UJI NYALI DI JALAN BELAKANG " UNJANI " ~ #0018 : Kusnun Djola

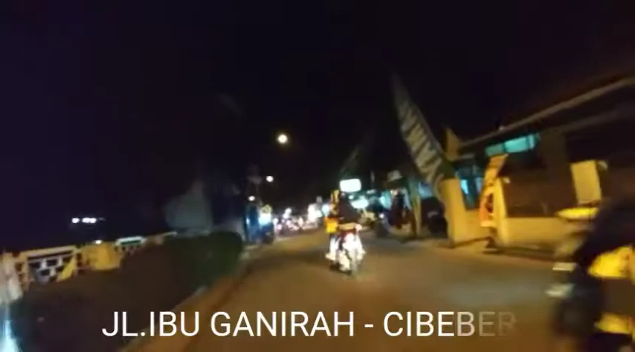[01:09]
Bismillahirrahmanirrahim. Assalamualaikum warahmatullahi wabarakatuh. Kembali bersama saya Kusnun Jola, YouTuber Qalbun Salim angkatan kedua. Saat ini kita sedang melalui jalan Ibu Ganira Cibeber
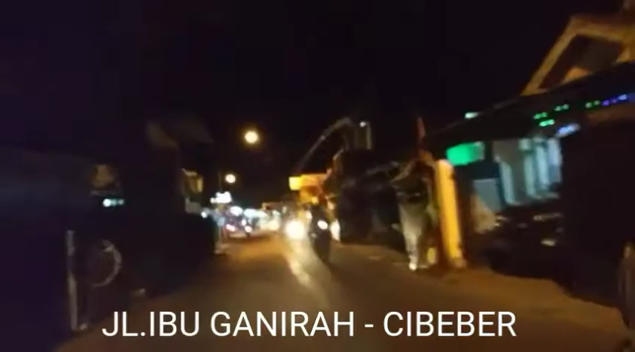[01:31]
menuju Baros, dan suasana agak lengang karena hari ini libur. Kebetulan libur, jadi kendaraan tidak seperti biasanya. Biasanya di daerah ini termasuk jalanannya padat, terkadang macet,
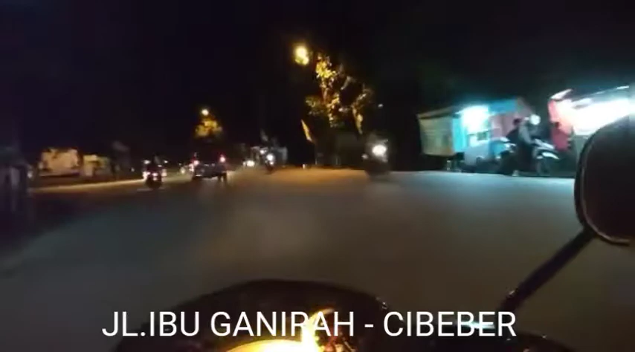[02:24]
dari Jalan Ibu Ganira, tepatnya dari tempat di mana kita start tadi menuju Unjani, melewati
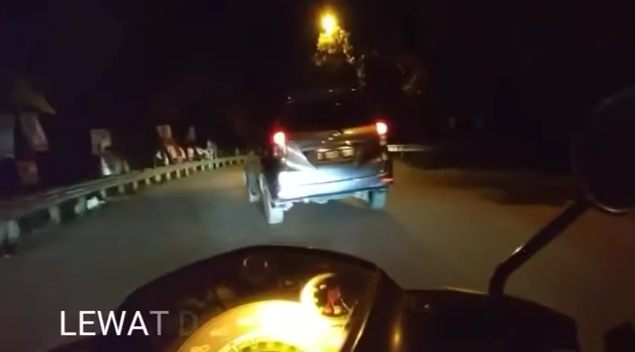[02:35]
jembatan tol, di atas jembatan tol maksud saya.
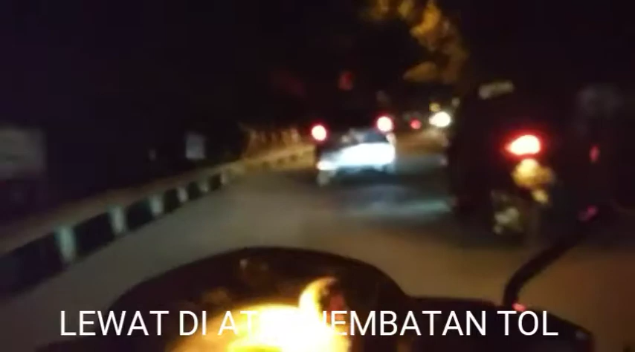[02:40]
Walaupun agak sepi, tapi kendaraan sepi dalam arti tidak macet, tapi kendaraan agak banyak juga di jalan. Setelah melewati atau lewat di atas jalan tol, kita akan melewati beberapa tempat makan.
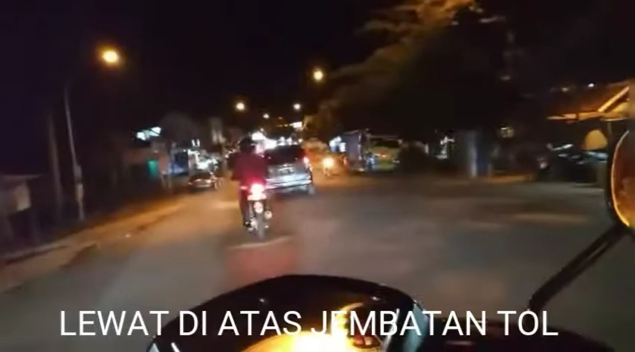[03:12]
Ada rumah makan ramen Mitoha, ada warteg Bahari,
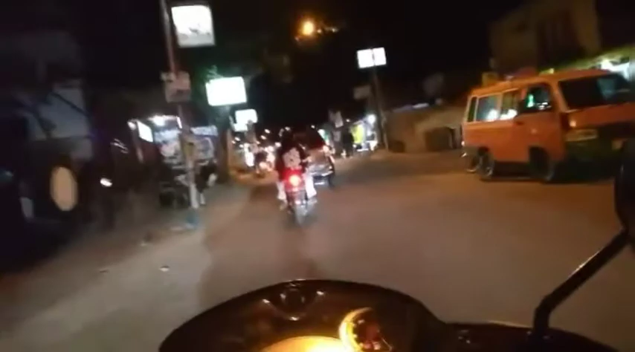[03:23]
ada rumah makan Padang, dan semuanya disediakan di kiri kanan jalan ini sebelum Unjani. Biasanya yang makan di tempat ini adalah mahasiswa Unjani
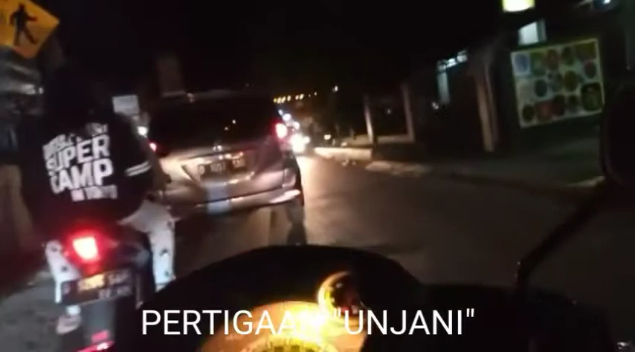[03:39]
dan beberapa perguruan tinggi yang ada satu kompleks dengan Universitas Jenderal Ahmad Yani.
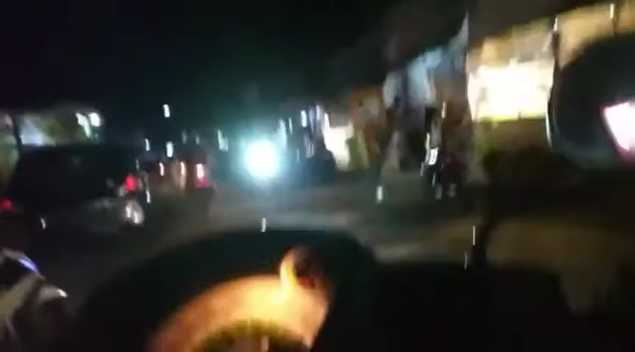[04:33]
Dan di Unjani nanti kita akan
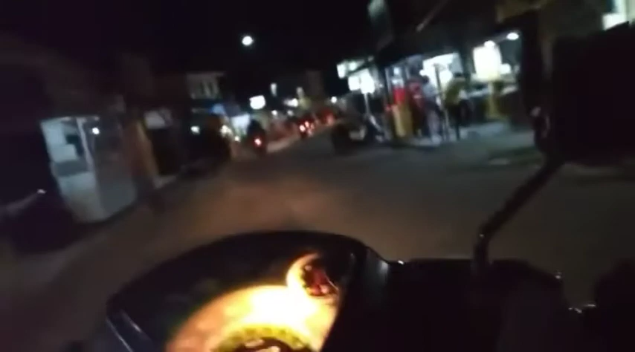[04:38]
melalui tempat parkiran yang juga bisa dilewati oleh kendaraan umum. Namun terkadang karena hari libur,